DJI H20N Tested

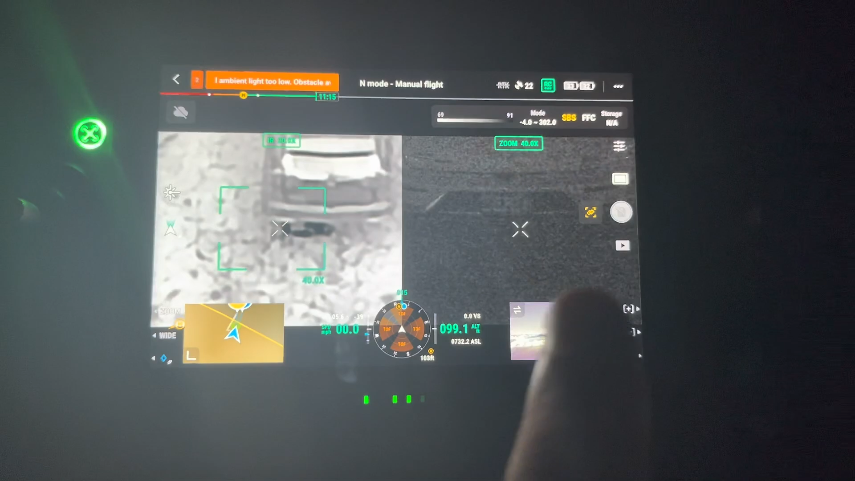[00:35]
this is night scene mode, you can't make out a license plate. This is kind of zoomed in.
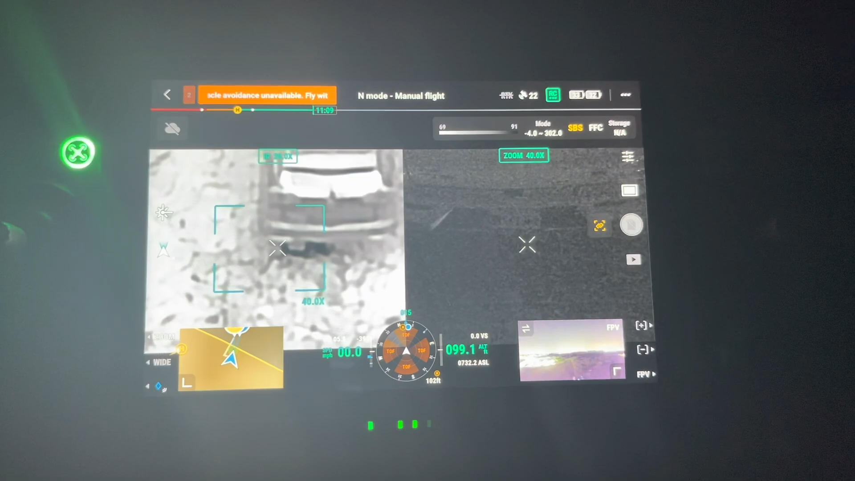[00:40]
We're up there a little bit of 100 feet. This is the scene that we're in. We have just a slight city glow in the background.
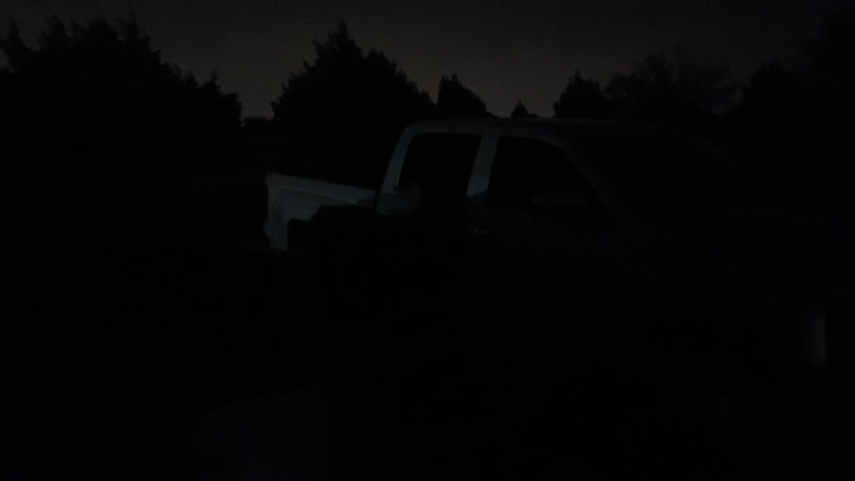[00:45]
We're in the woods. We're just on the kind of outskirts of the city. So we're in darkness.
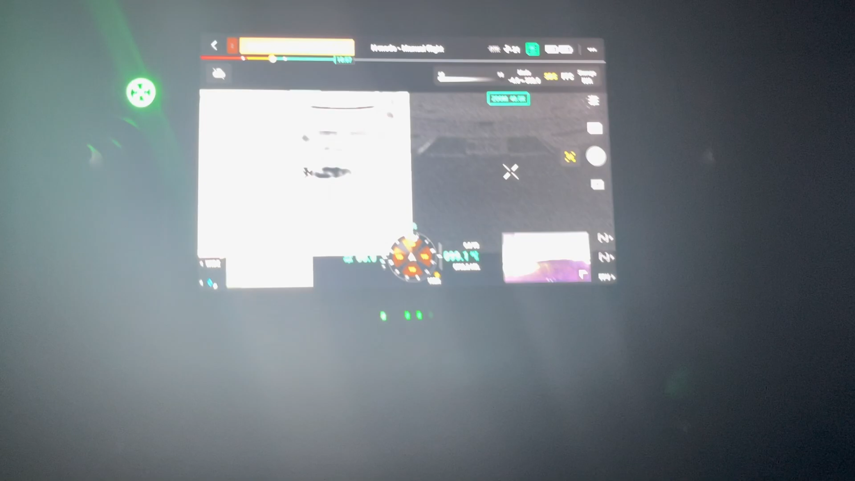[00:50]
And with this one, you cannot make out the license plate.
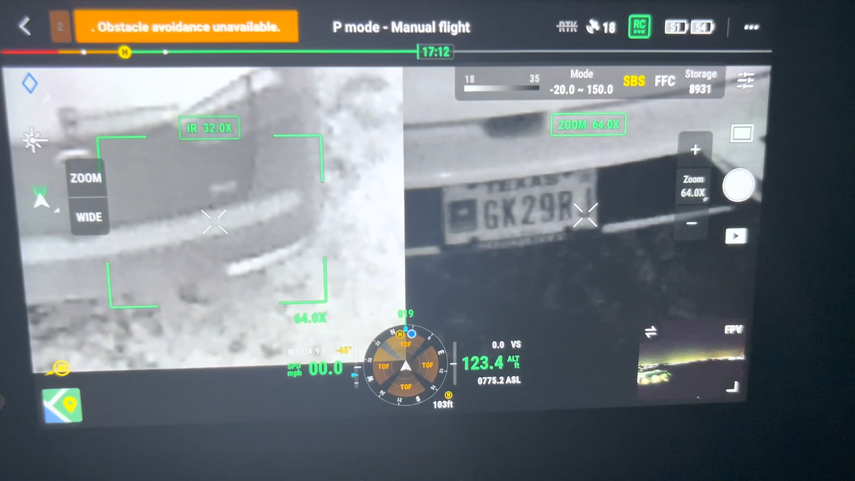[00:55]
With the H20N, you can make out the license plate very clearly.
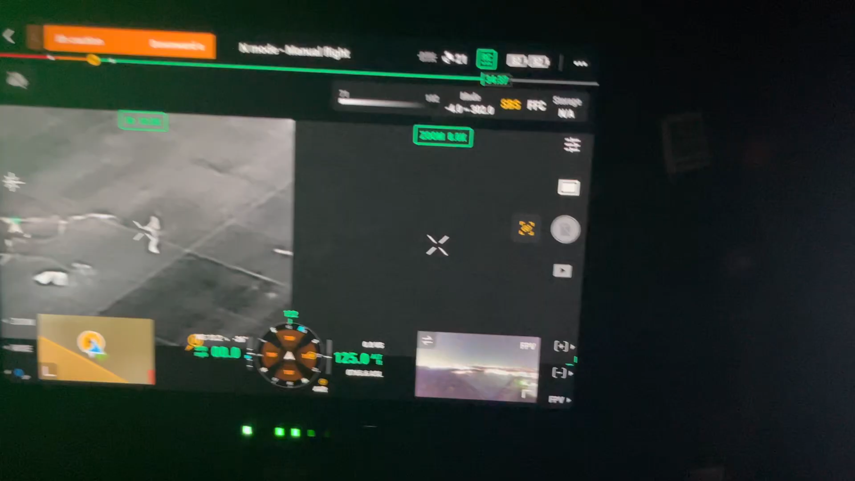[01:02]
One of the things we want to test is the ability to see a weapon.
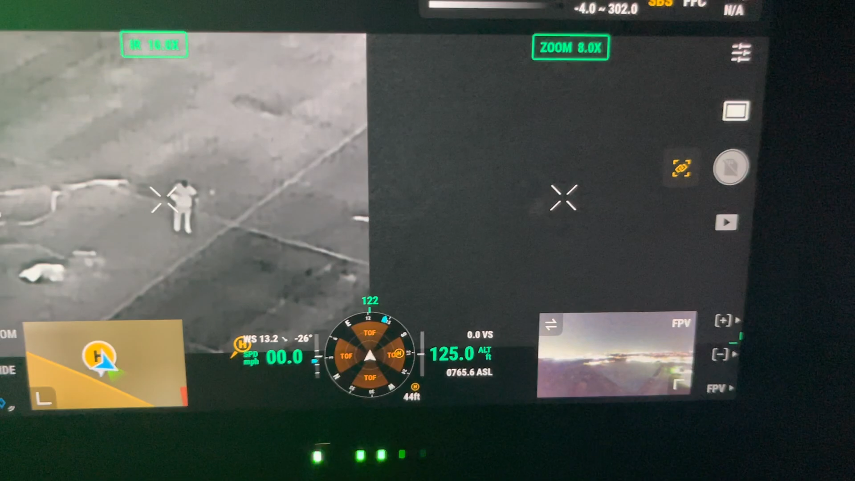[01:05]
We have an individual out in a, just out in the parking lot, kind of out in the open. This is on the M30.
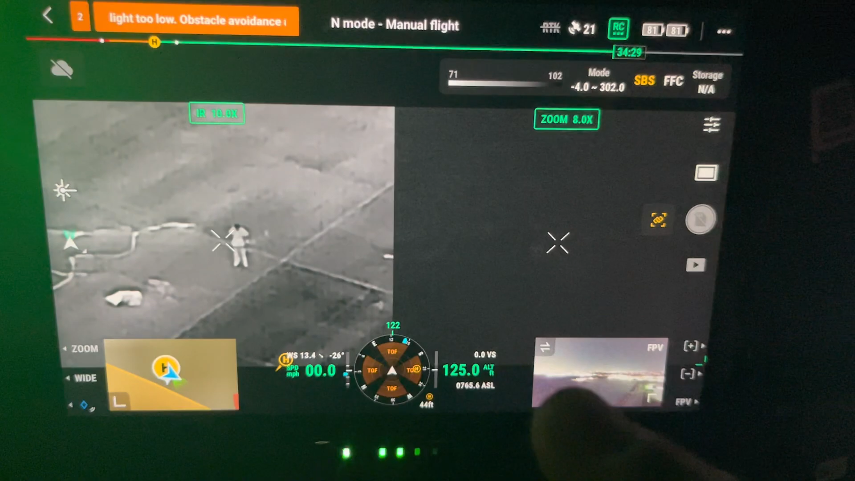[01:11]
This is in night scene mode. This is the thermal. You can see them. Difficult to see a firearm. If he showed it, you could possibly see it. But in this case, kind of difficult.
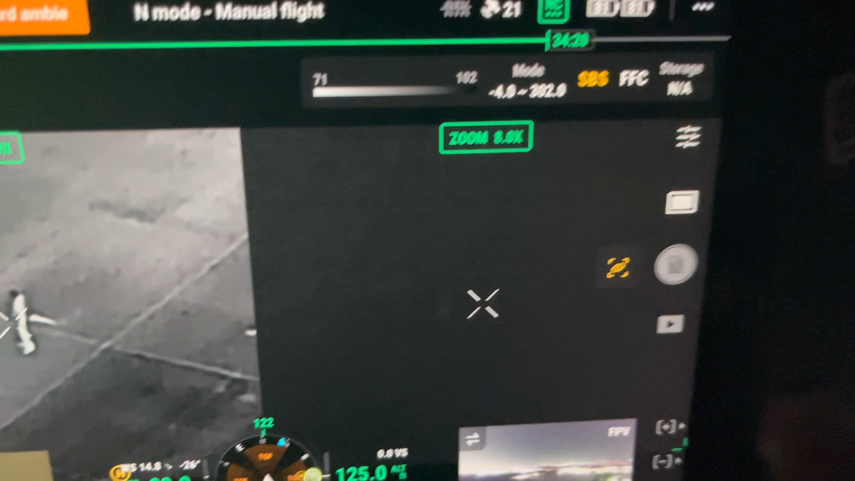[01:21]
In the night scene mode on this, you can't see it at all. It's a, it's a black parking lot. This is the M300 with the H20N.
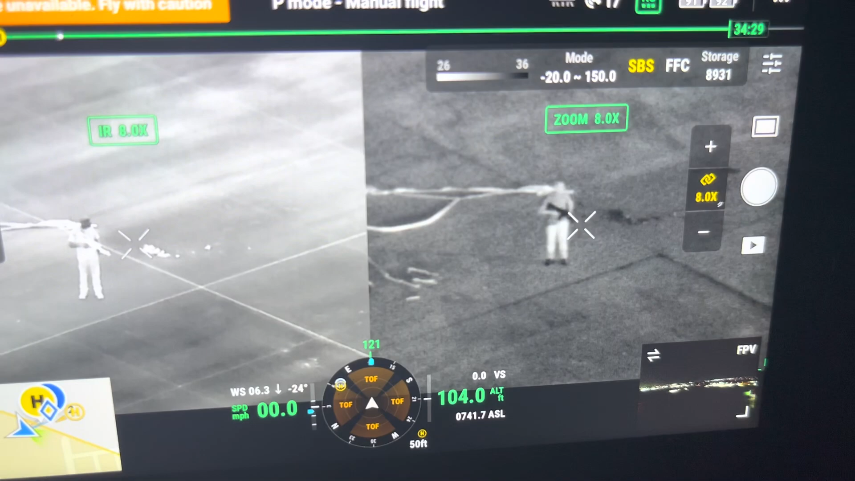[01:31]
And look, you can see, look at the, look at the, there's a AR-15 in his hand. And this is in the thermal. Kind of difficult to see.
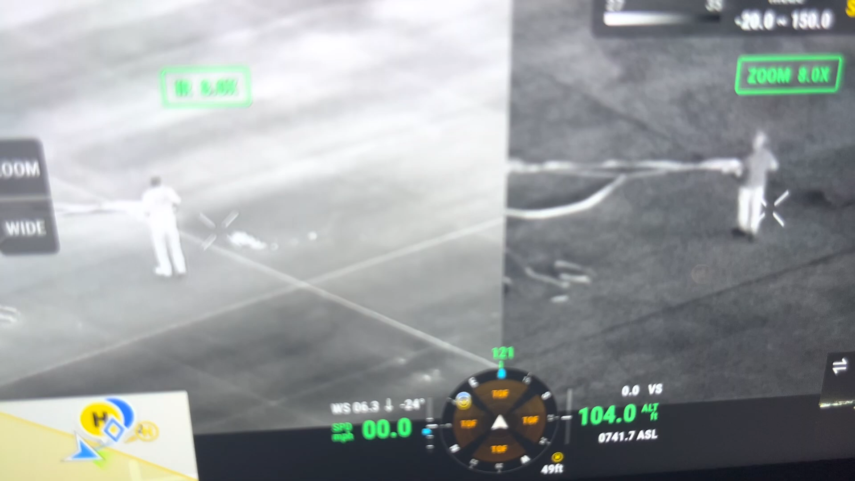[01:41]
Because it's about the same as his body temperature. See, as he turns around here, it should be, you should be able to see it.
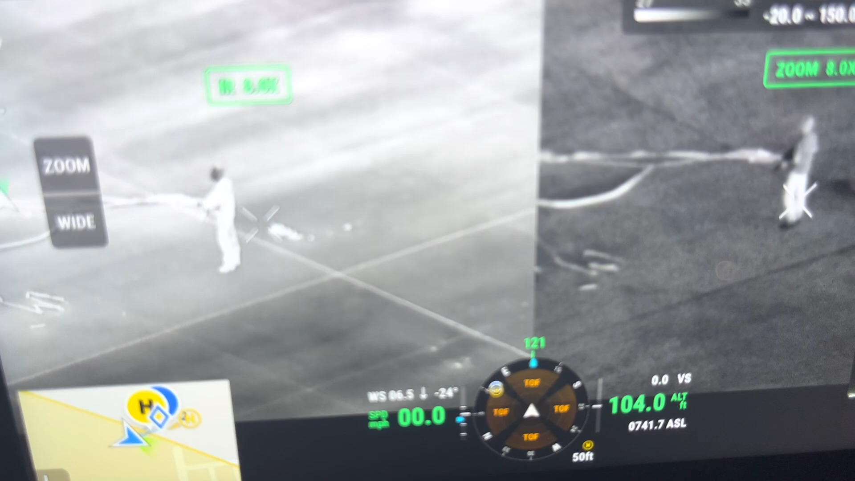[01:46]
And look over here. You can see it clearly.
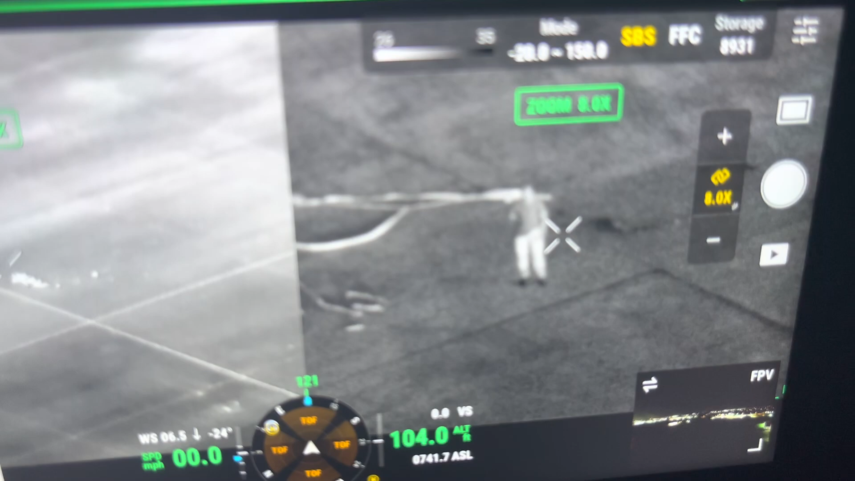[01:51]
Now he put it behind him.
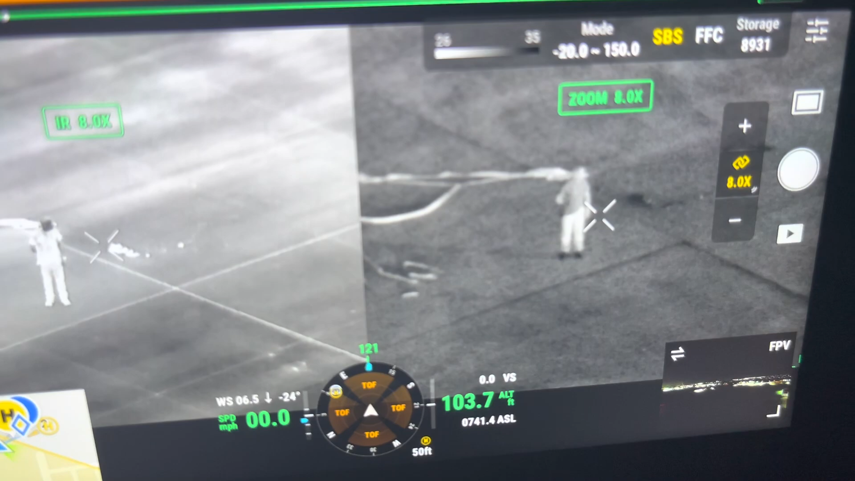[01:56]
Hopefully he'll, he'll show it here in just a minute. There it is. You can see it.
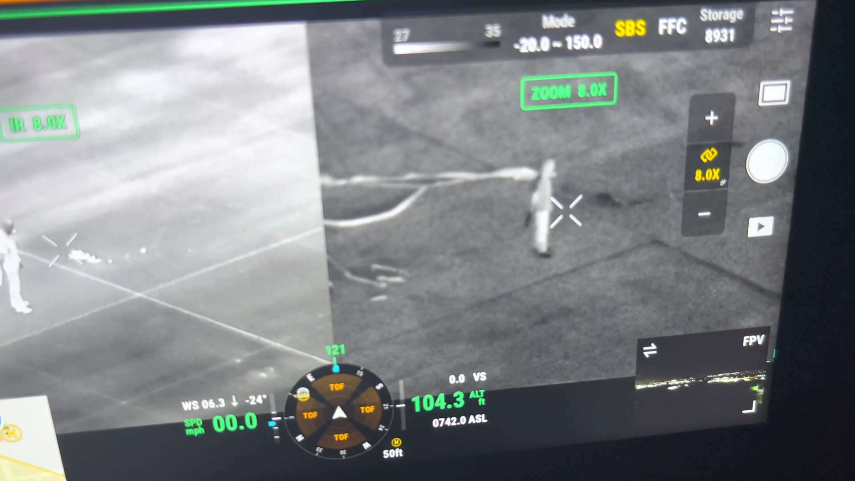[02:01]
Look at, look at it right behind him. You see it, see it over here. It's difficult to see. Here you can see.
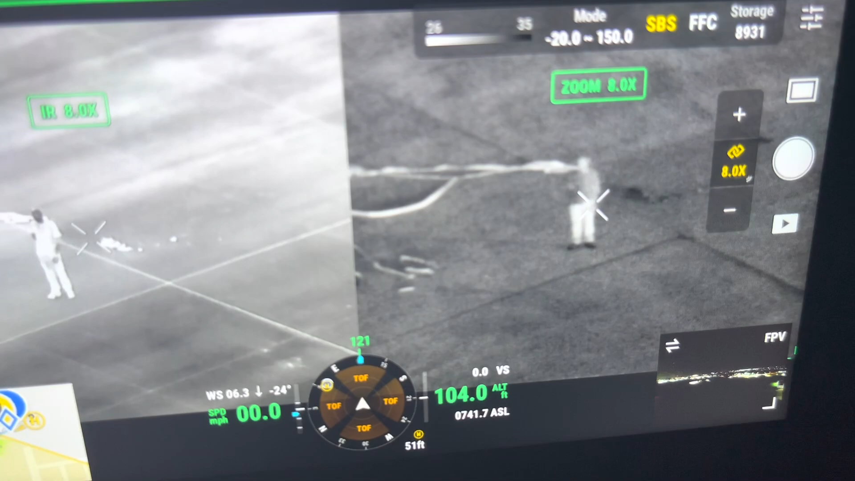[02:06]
Firearm clearly.
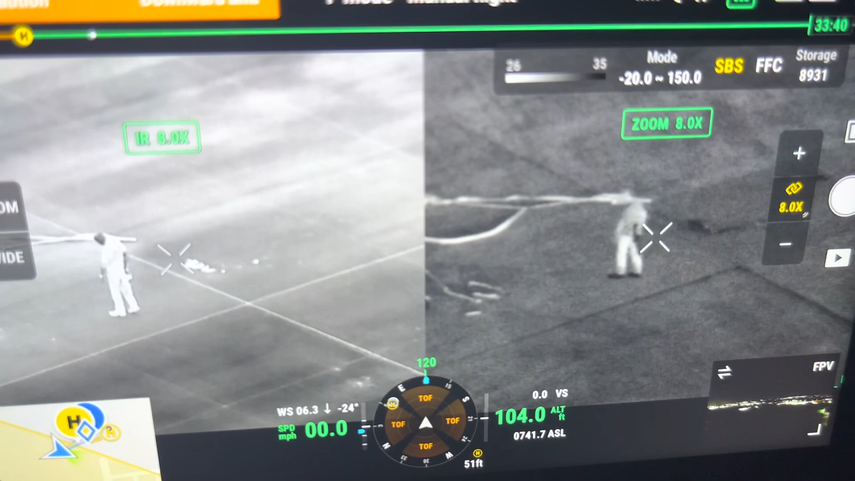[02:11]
Hopefully he'll bring it around.
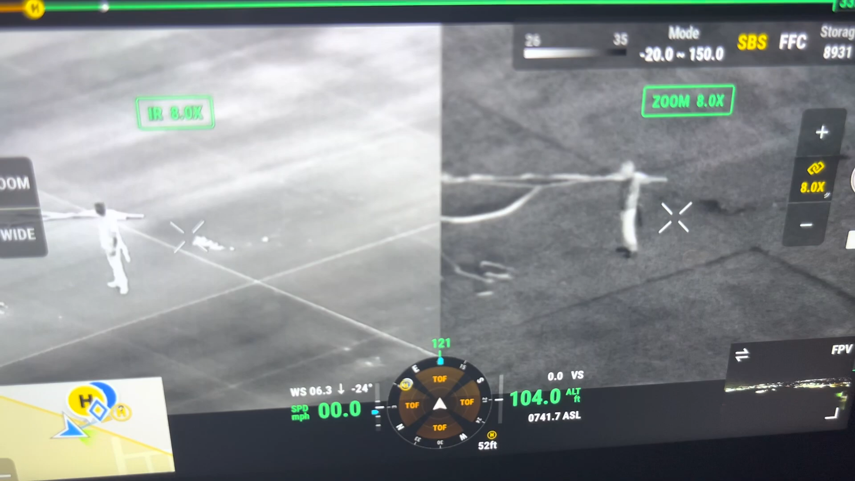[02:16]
Kind of come over here again. This is what we see.
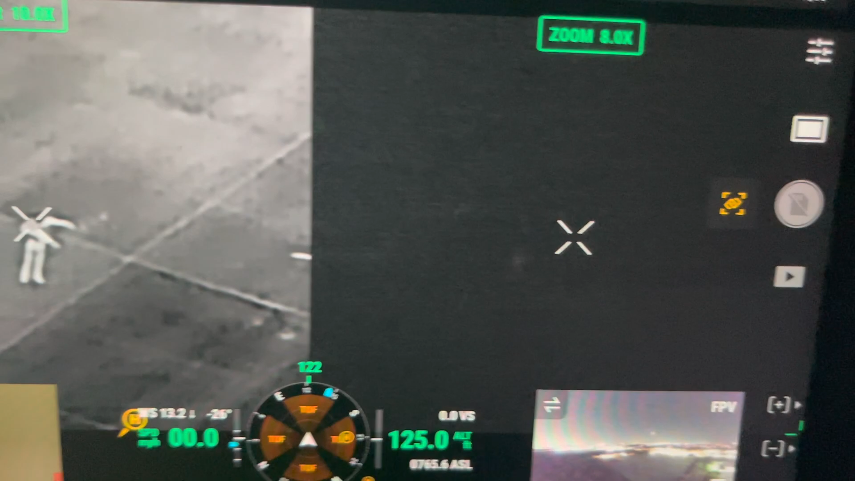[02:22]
Oh, there he goes. There we go. Now we can actually see it in his hands and see it clearly.